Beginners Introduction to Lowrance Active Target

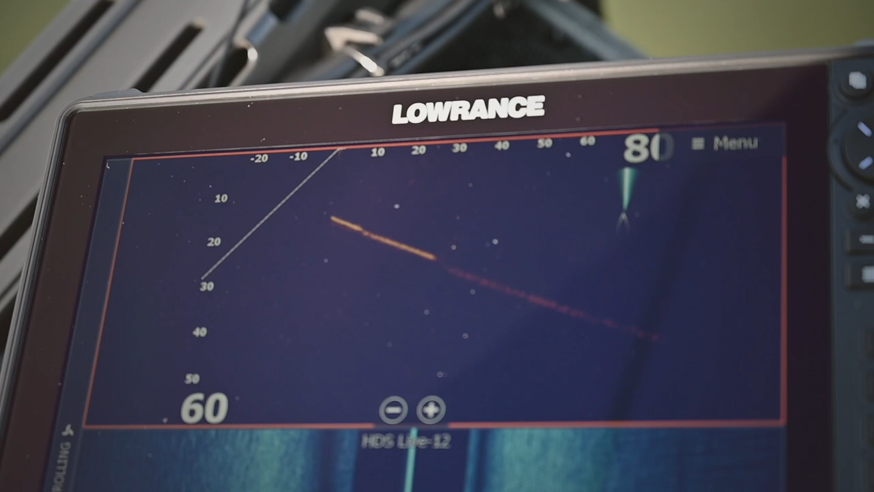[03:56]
I'm just going to do a pitch it about 20 feet and watch for it. There it went right there.
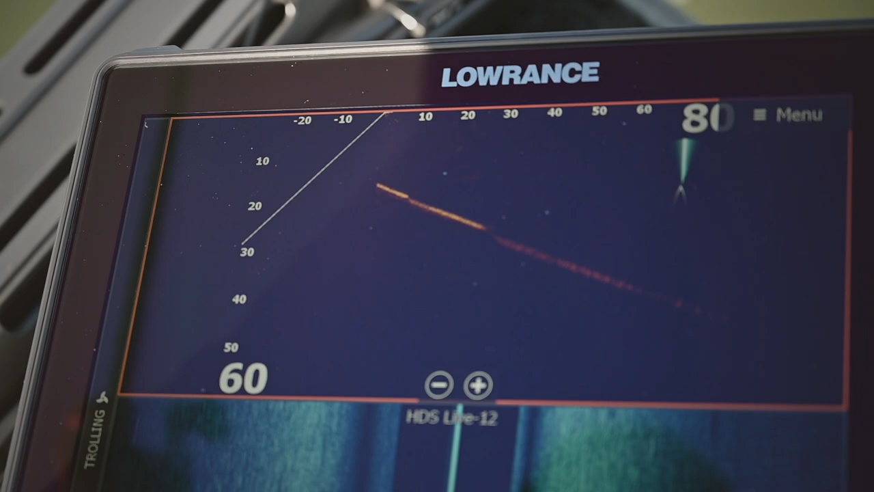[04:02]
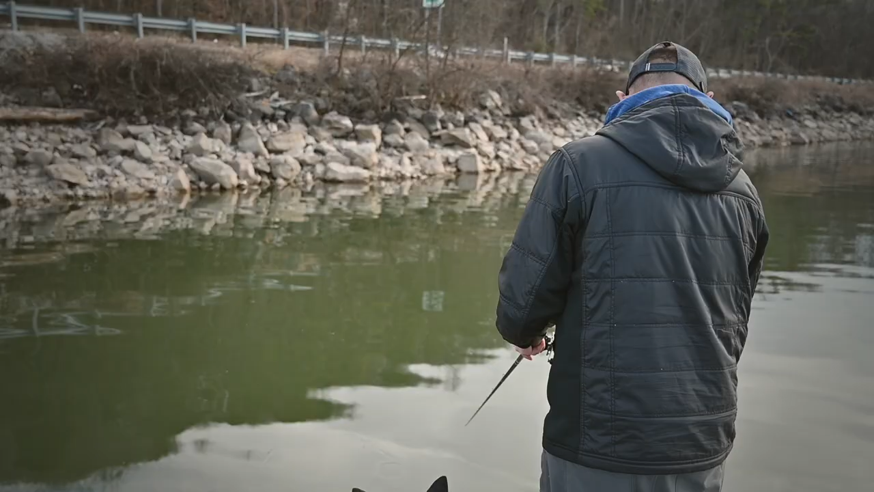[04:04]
So let me try to make a better cast, and let's just see when we can.
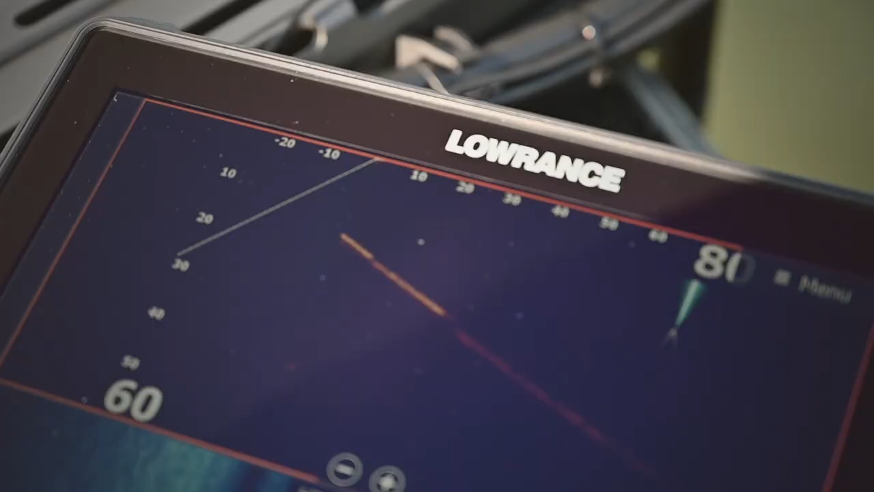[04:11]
That's a big old cast out there.
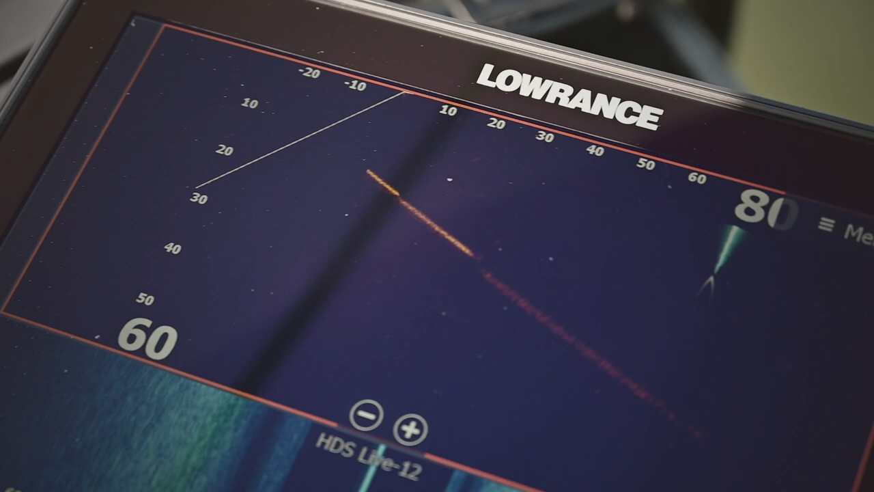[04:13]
Oh, I can see it way out there, 50, 60 feet.
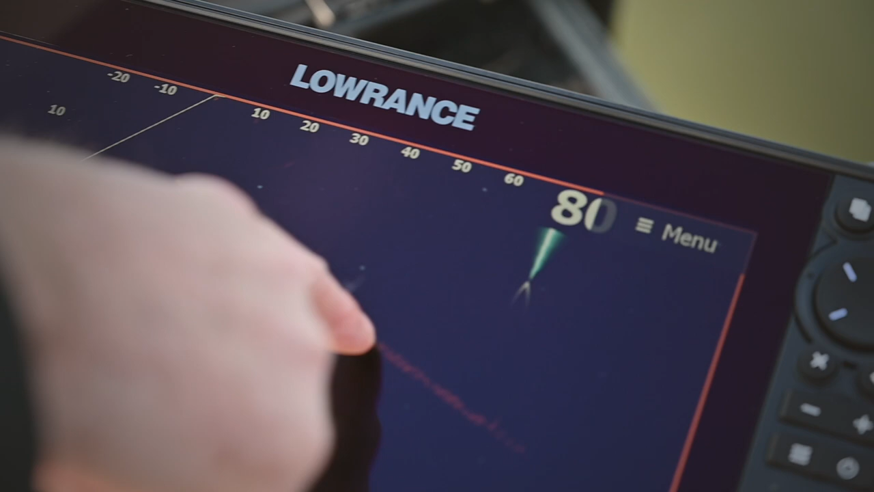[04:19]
That's my bait falling to the bottom. Now it's on the bottom. Lift it up.
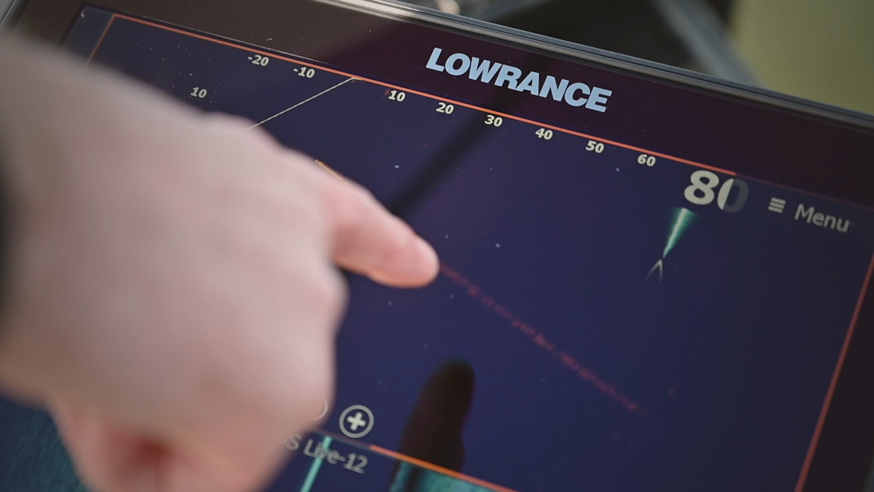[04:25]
Drop it back down. Lift it up. There it is.
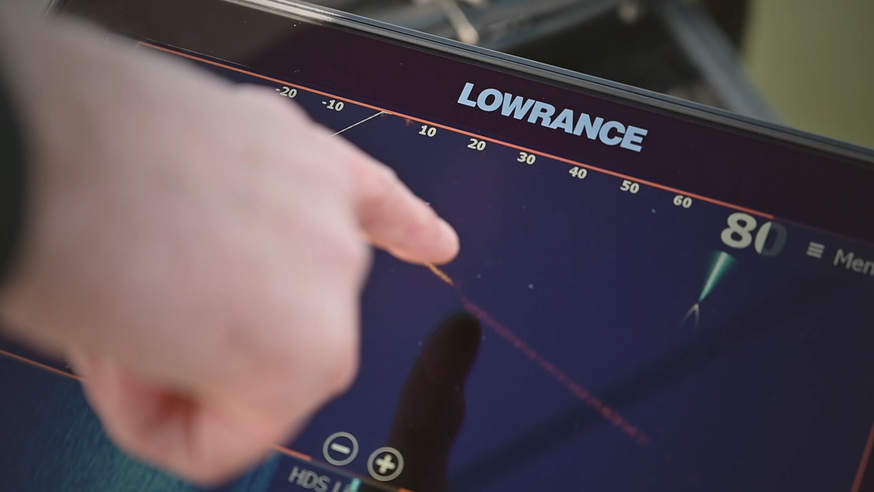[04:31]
Oh, that's sick. Real time, live.
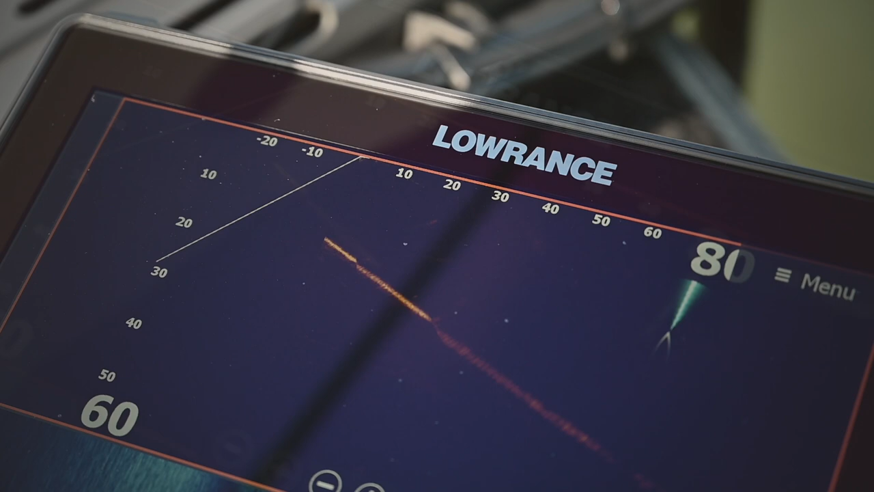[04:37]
This is, I mean, I haven't even played with a setting yet, so let's try to look at it under a different sort of more options.
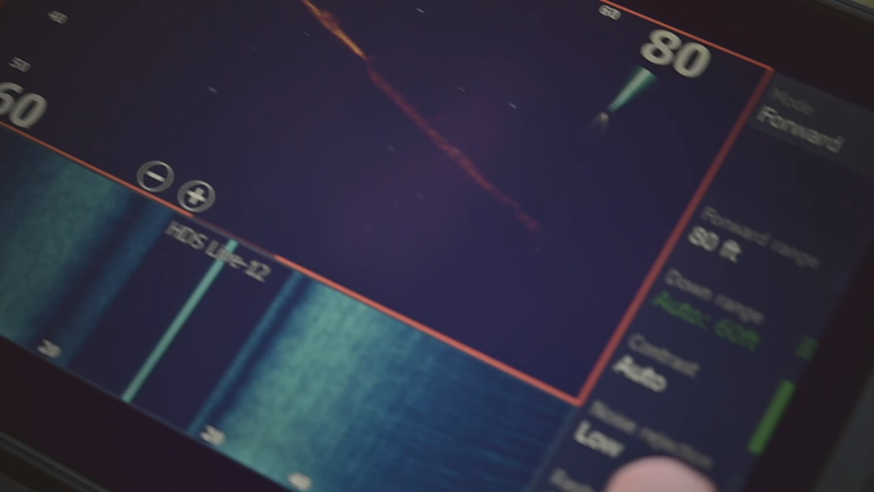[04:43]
Let's change the palette. Let's go to this pad.
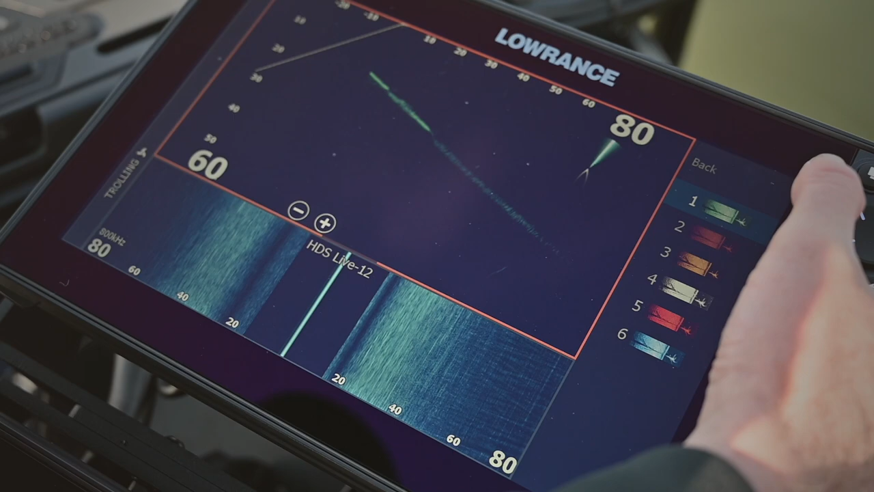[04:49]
See if that whitens it up at all. Maybe that image.
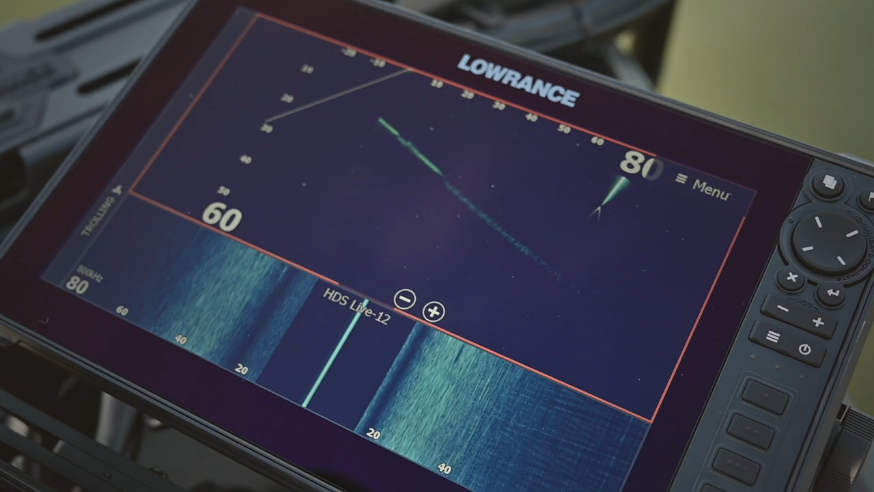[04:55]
Let's see if that doesn't help us even pick it up even better. First, I'm going to go with a 20.
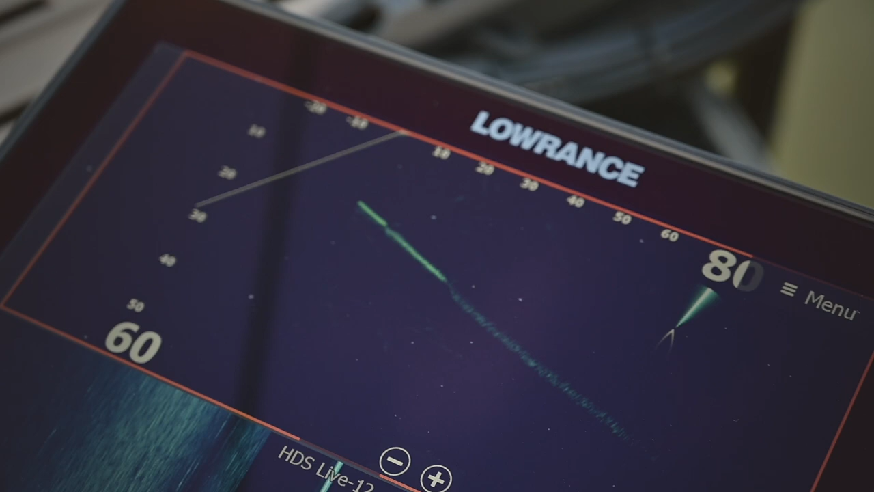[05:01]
So right here, here's where the transducer is. Here is 20 feet. That's the length of a bass boat away. So I'm just going to do a little 20-foot pitch.
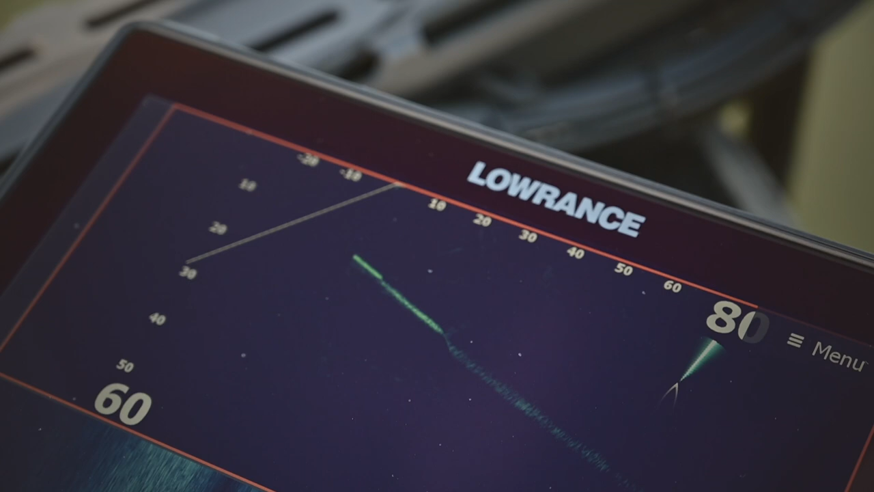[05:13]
Let it fall. And we picked it up right away. I mean, that is real time.
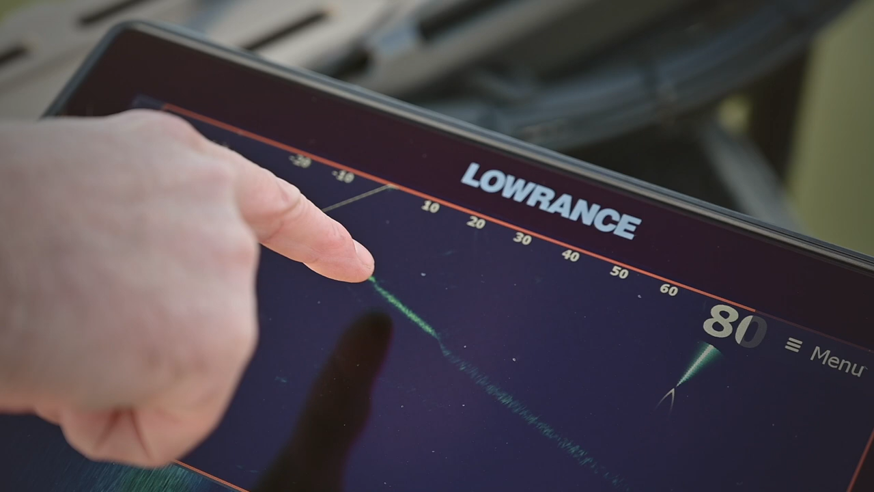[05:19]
All the way to the bottom. It's on the bottom. Now I can lift it up.
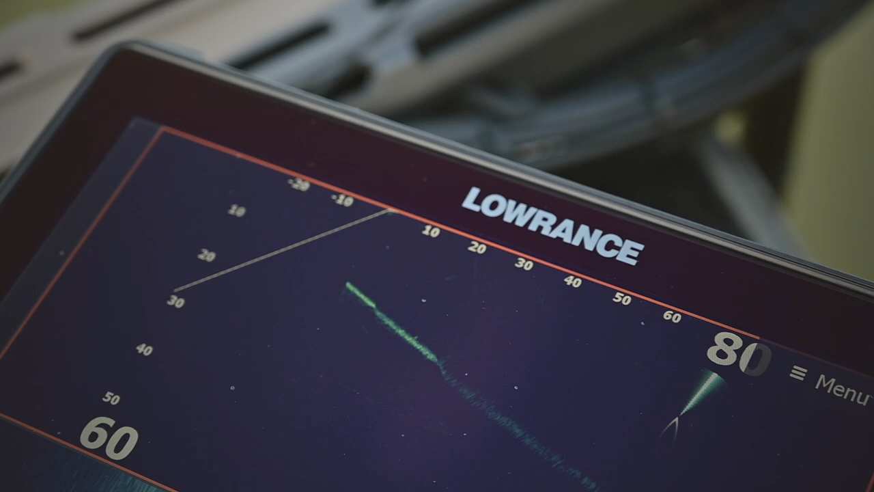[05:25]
Looks like there's a fish there falling, looking at it.
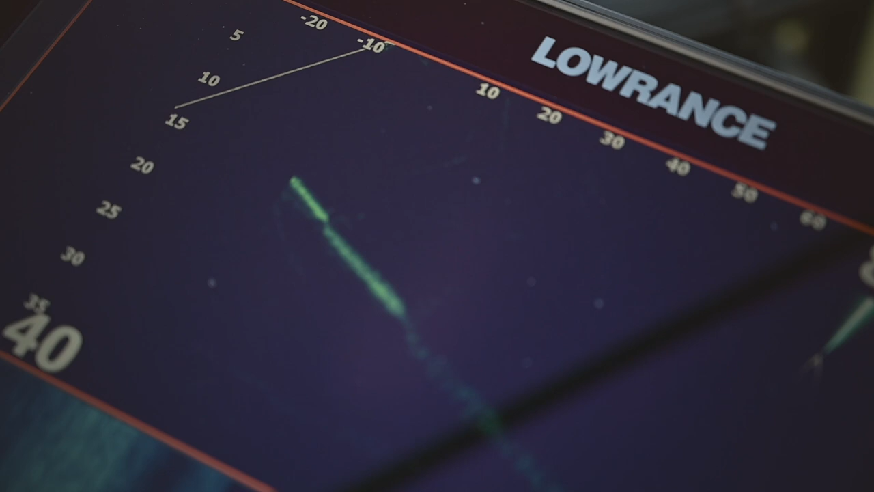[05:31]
The stealthiness of this ghost trolling motor is insane.
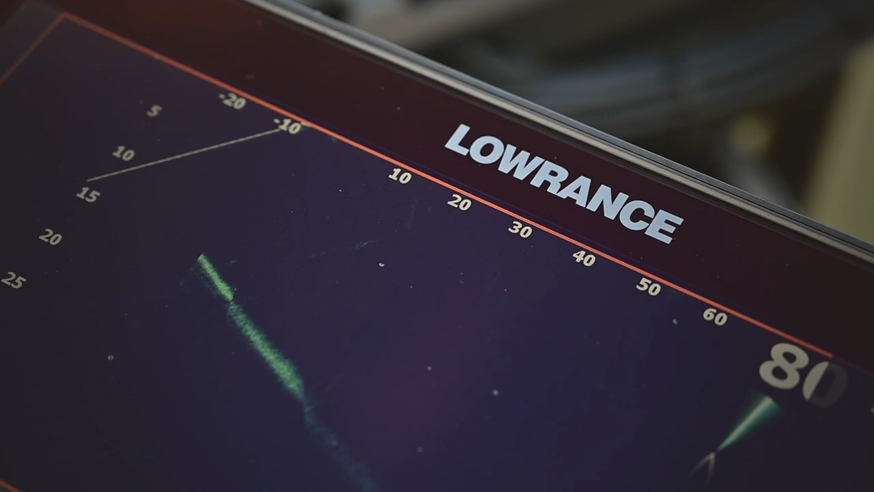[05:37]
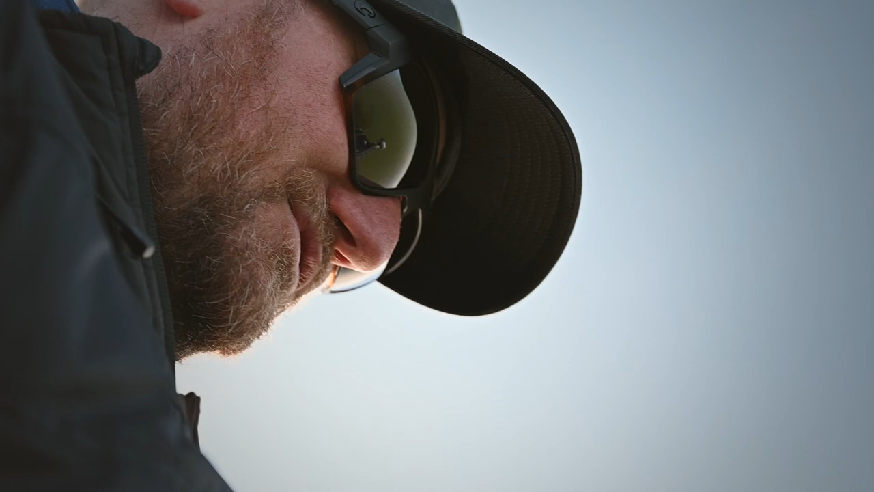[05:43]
Just dirt quiet, just dirty quiet, and it just gets fast. You can see here, the bank is coming up.
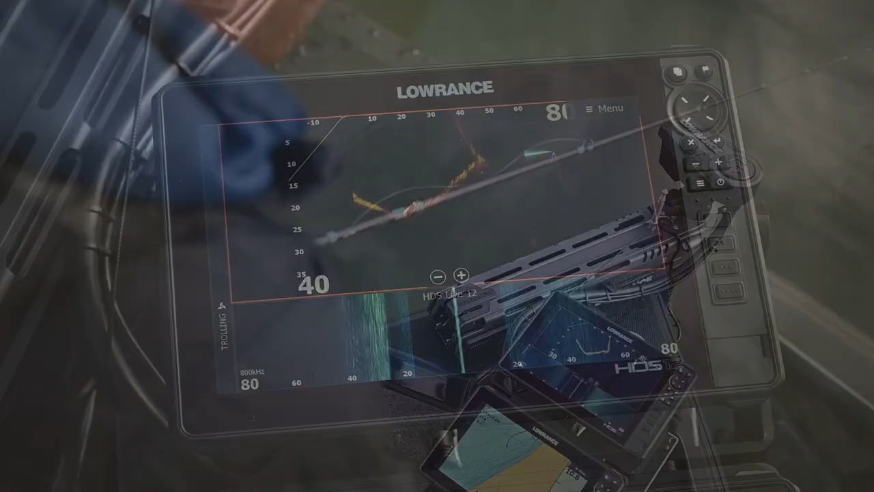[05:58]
As I shine this, as I spin it around, now we're hitting the deeper water here.